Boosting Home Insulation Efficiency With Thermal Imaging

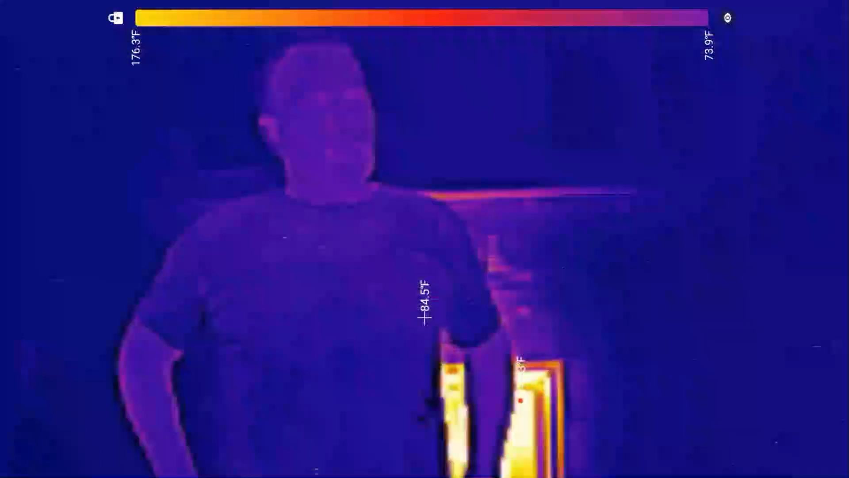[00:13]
On screen: spot 84.5°F, scale top 176.3°F, scale bottom 73.9°F
like some sort of thermal camera that could show drastic variations in temperatures and help you save money on your home energy bill.
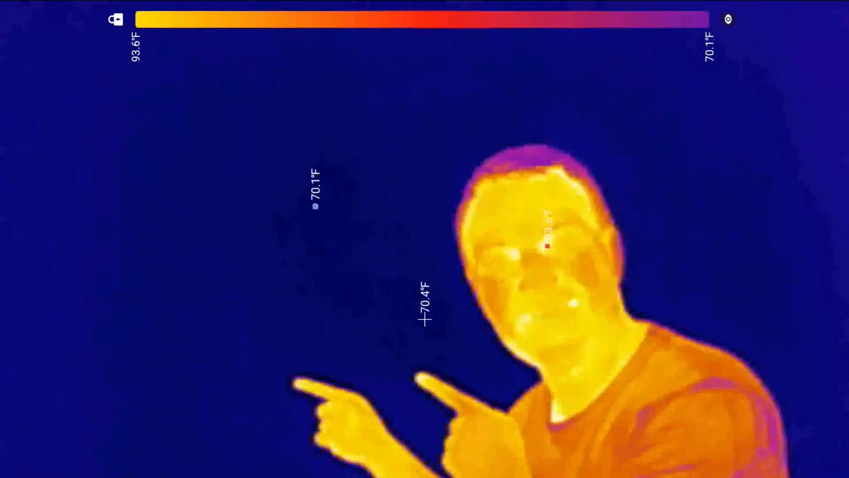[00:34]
On screen: spot 70.4°F, scale top 93.6°F, scale bottom 70.1°F
It can detect the surface temperature of anything in its view and display the variances with this image.
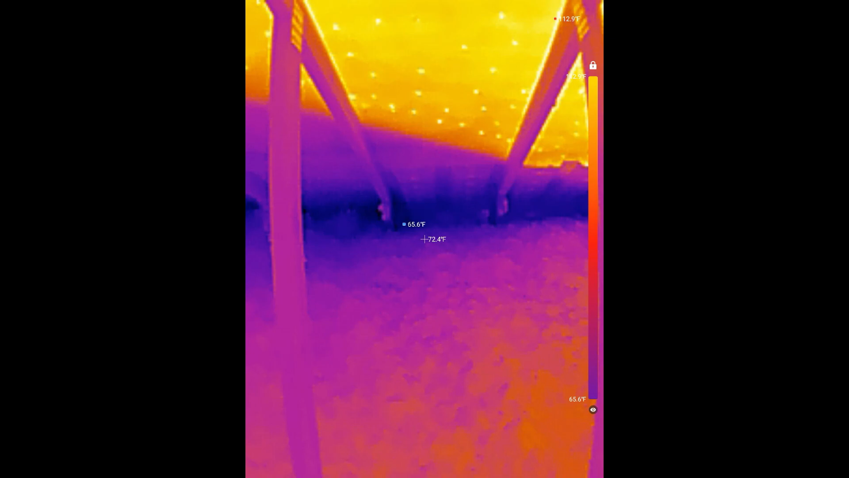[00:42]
On screen: scale bottom 65.6°F
By default it also displays the coolest and hottest surfaces in its view as well as the temperature at the center of the image.
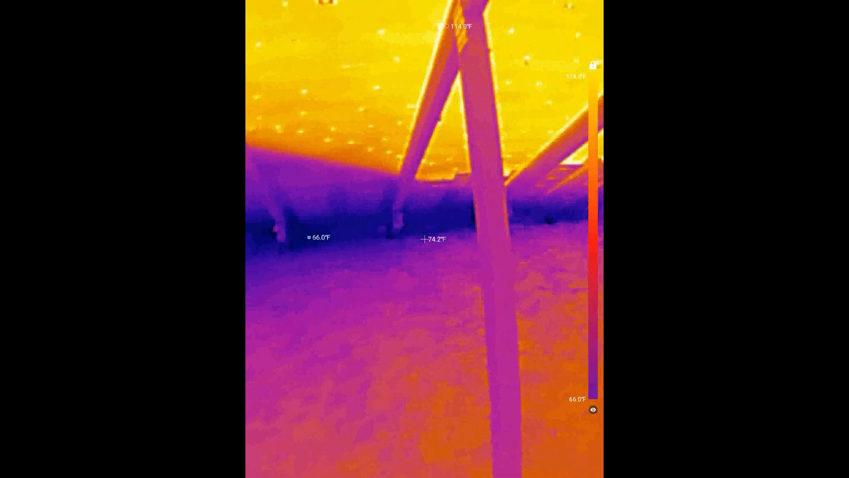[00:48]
On screen: scale bottom 66.0°F
You can change the display preferences but right now I have it set to show cool things as a dark purplish color and hot things as a bright yellow color.
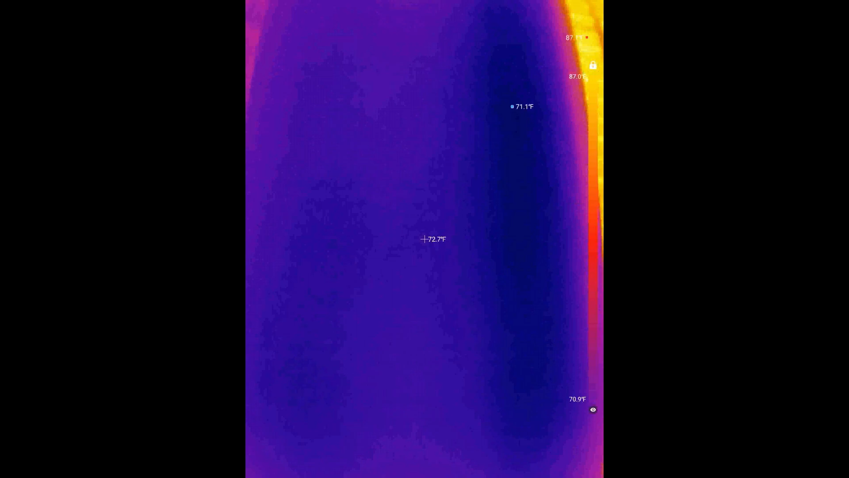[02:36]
On screen: spot 72.7°F
This is changing the air temperature in the rooms on that side of the house.
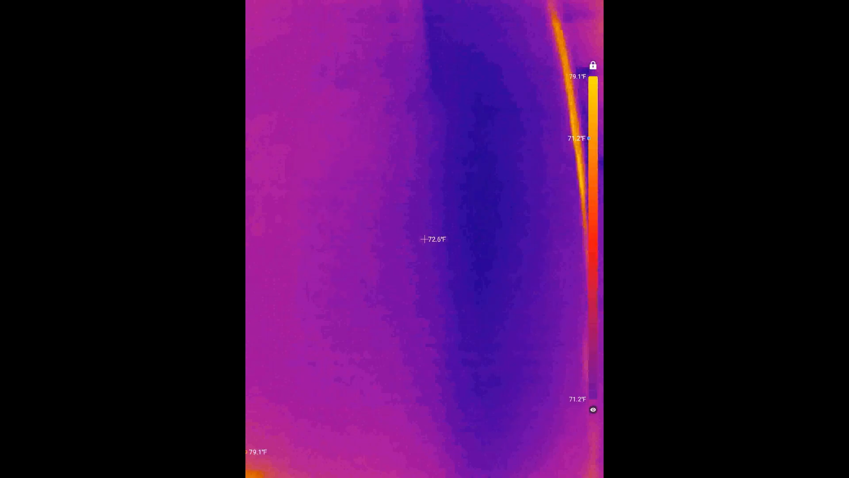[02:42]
On screen: scale top 79.1°F, scale bottom 71.2°F
This is why each room's walls are different temperatures. So I took a new baseline each time I changed rooms.
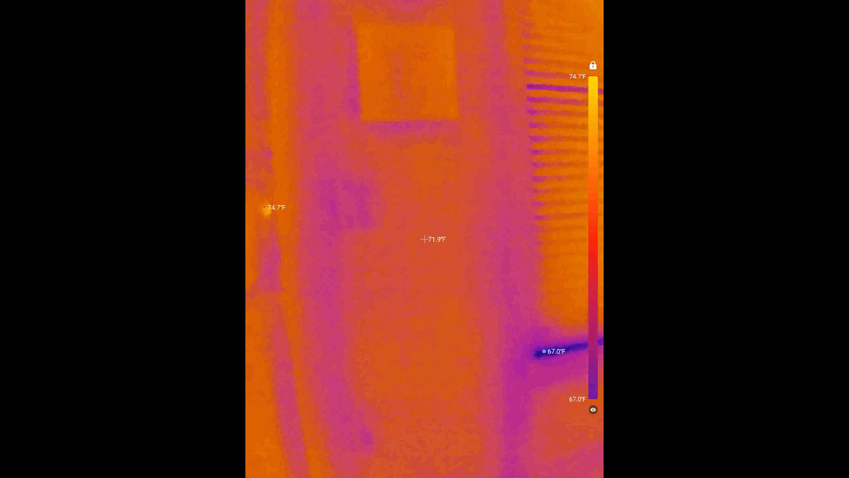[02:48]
On screen: spot 71.9°F, scale top 74.7°F, scale bottom 67.0°F
Overall the baseline interior wall and exterior walls were only a few degrees different.
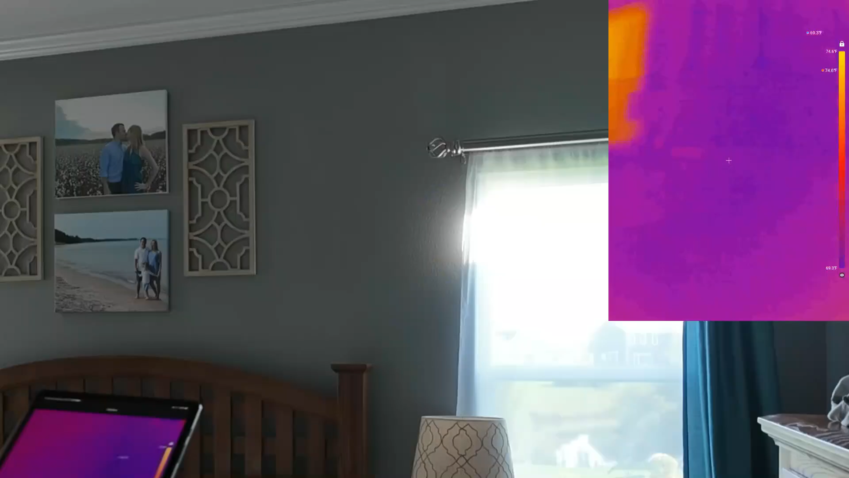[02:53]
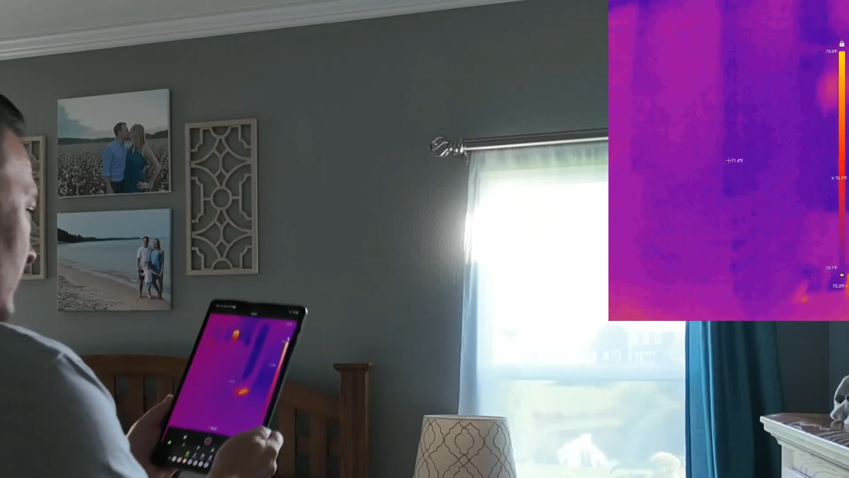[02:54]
This camera is so sensitive that I can see the framing and the walls which is insane.
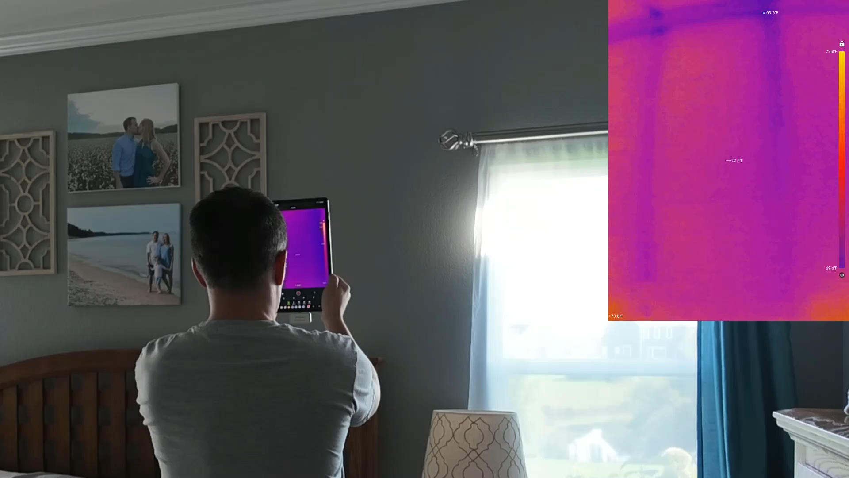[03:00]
I don't think that that indicates that there's any major issues with the insulation though. I think what I'm seeing is just different materials warming up at different rates.
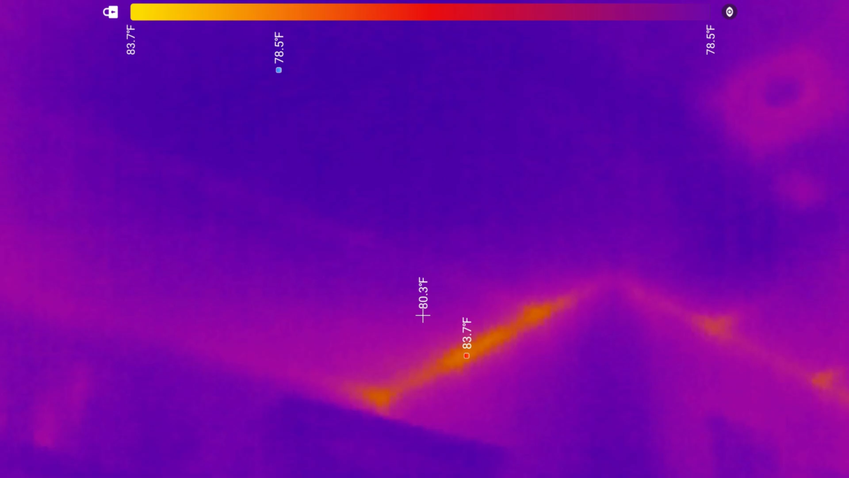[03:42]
On screen: max 83.7°F, scale top 83.7°F, scale bottom 78.5°F
I'll check that out when I go up into the attic. I also noticed that the area near the edges of the house was a little warmer.
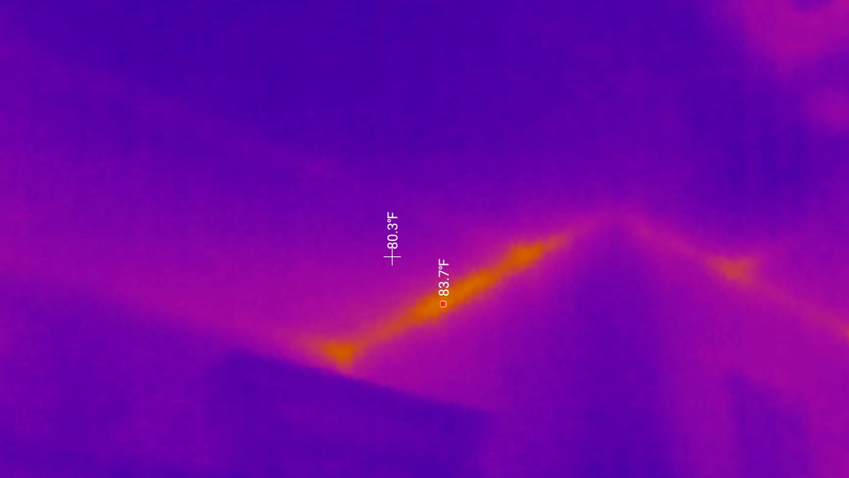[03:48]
It can be hard to get enough insulation all the way to the edges of the roof so that could be the issue there.
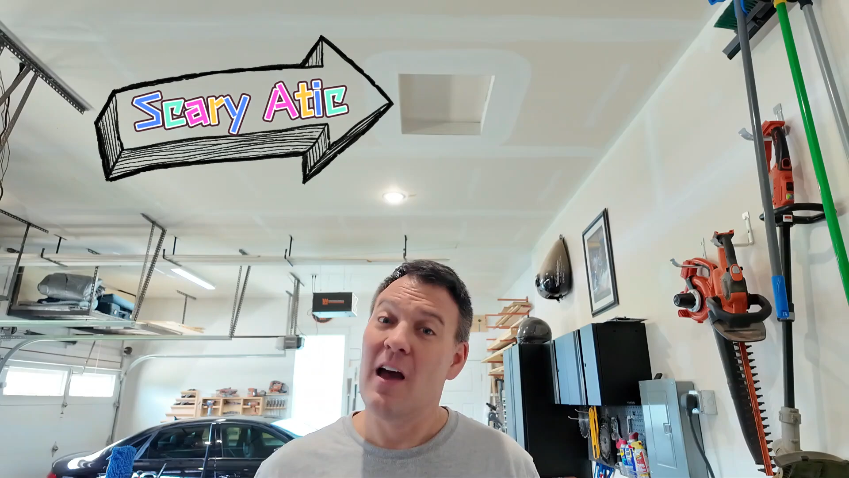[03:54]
Even though I hate going in the attic I'm gonna head up there next to see if I can find any other issues. Man the things I do for you guys.
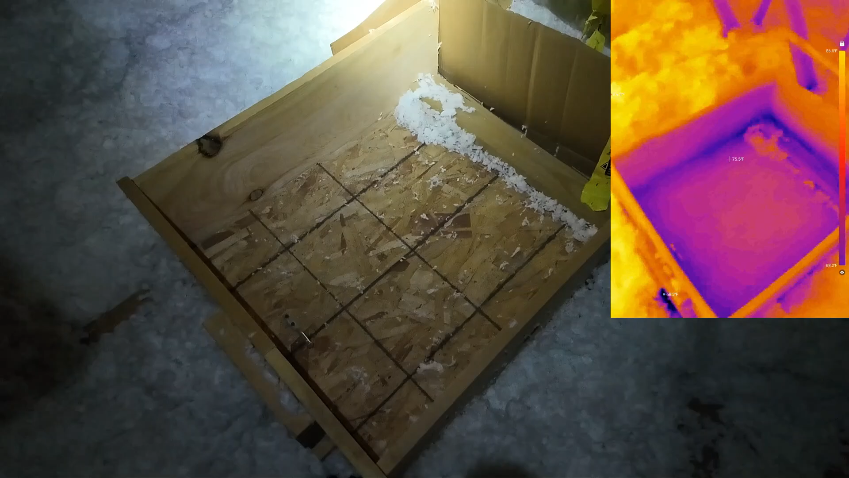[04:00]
The very first thing I noticed up here is that the attic door itself could use some insulation.
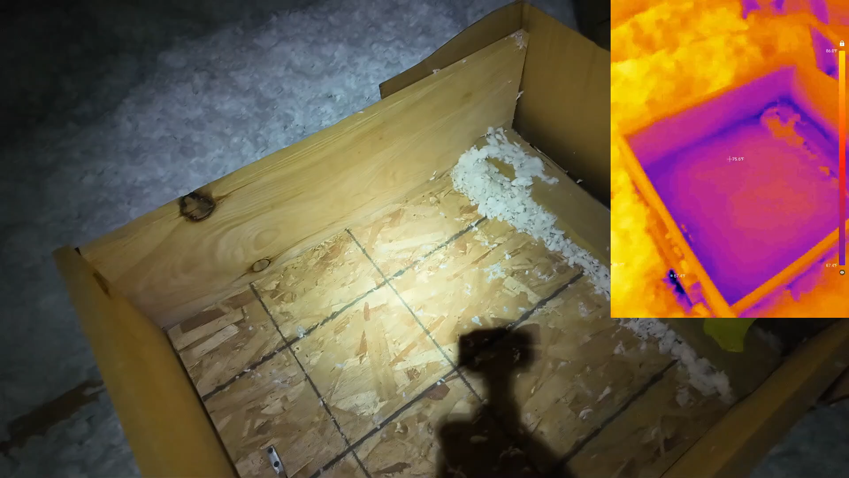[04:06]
I may take a piece of two inch foam board and glue it to the back of the door.